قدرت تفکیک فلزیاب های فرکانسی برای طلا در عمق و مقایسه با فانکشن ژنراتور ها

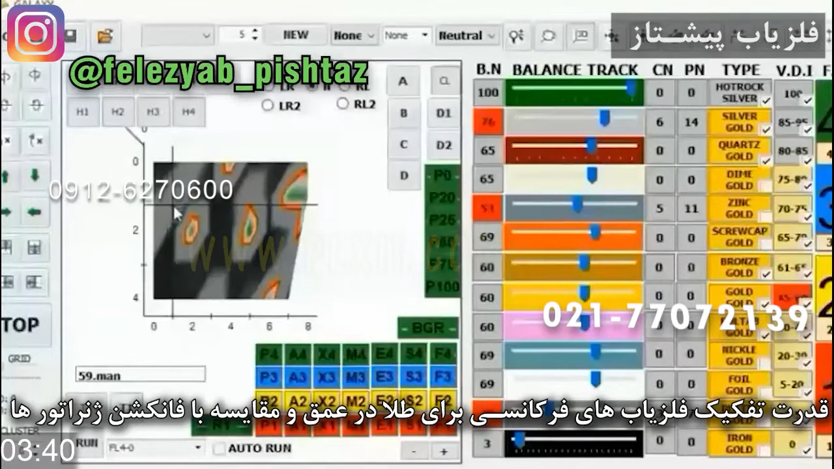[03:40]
فرکانسی ها این حالت رو ندارن چون در جریان فرکانس انرژی و تششعه وجود داره و انرژی نمیشکنه شما نمیتونی بگی
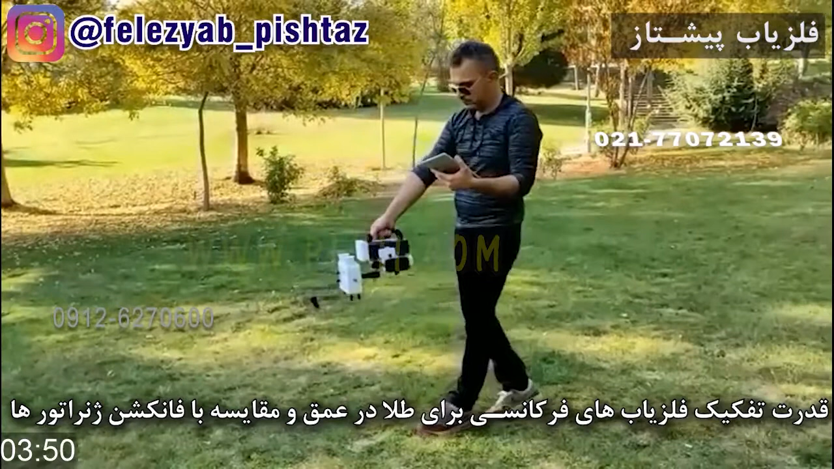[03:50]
فرکانس میشکنه اصلا چیزی به نام شکست فرکانس وجود نداره ولی
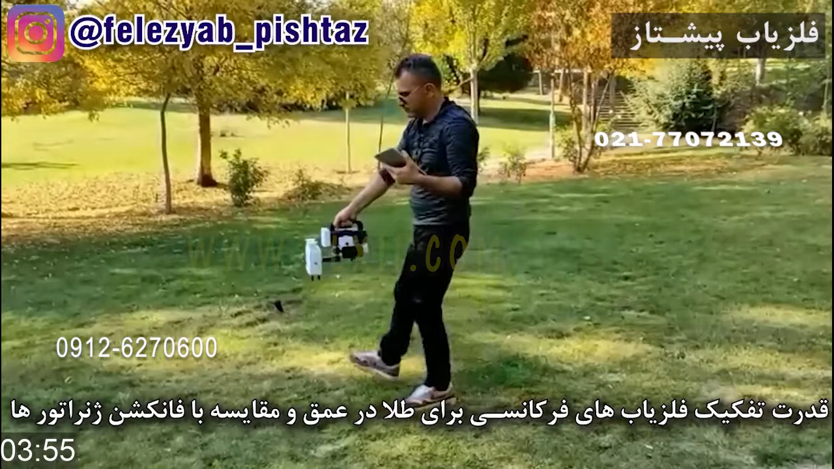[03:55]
بازتاب های ای و بی و سی وجود داره در نوع تصویری شما وقتی یه فلزی رو
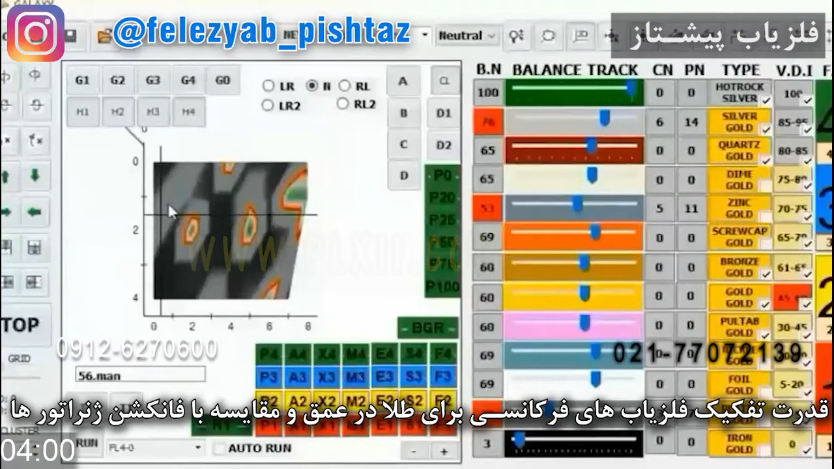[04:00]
میذاری در فرکانسی هایی که عدد ویدیو هایی و تلشورد ست و هشت
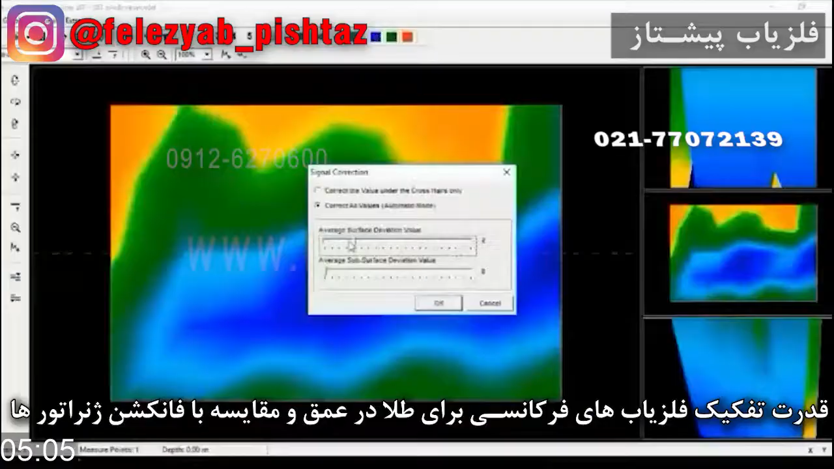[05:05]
قدیمی میگیره تلاری جهید رو نمیگیره که خب باید تلاری جهید رو بگیره یا فلزات جهید رو بگیره چون همه شون میدان الکتریکی